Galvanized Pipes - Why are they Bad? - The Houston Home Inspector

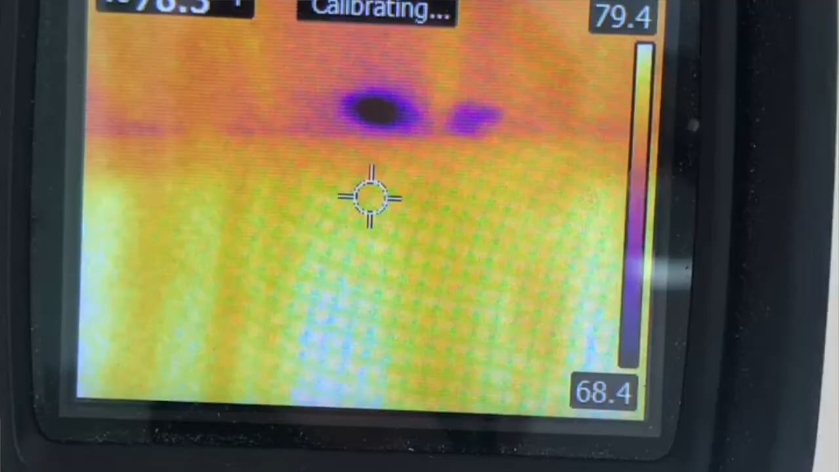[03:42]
Thermal imaging is another way that is really good to pick up water leaks from these galvanized water lines.
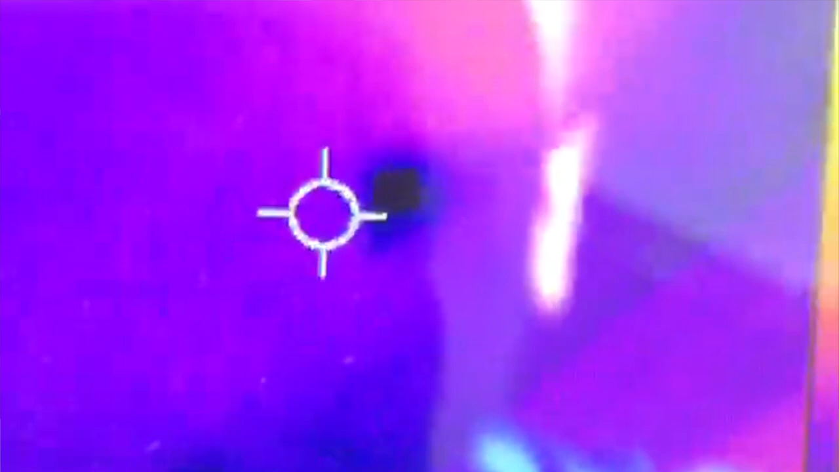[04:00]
Not the best test, but it is one of the ways that you can catch water leaks from your galvanized water.
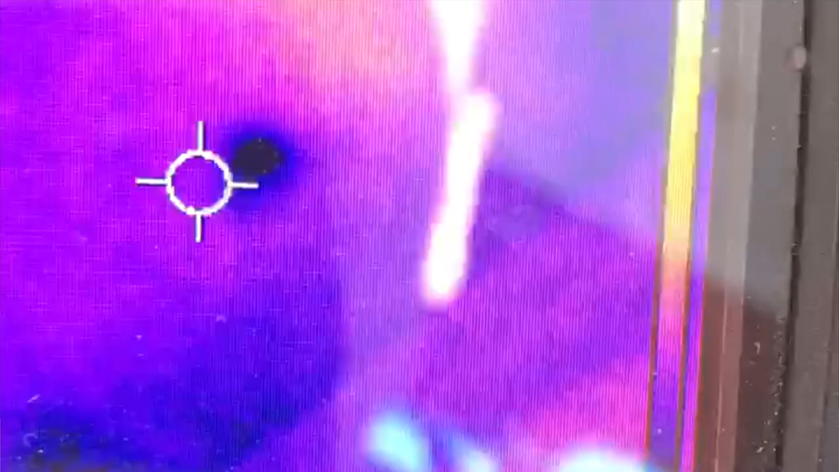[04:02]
So what is the solution to the problem with your galvanized water lines? How do you fix it?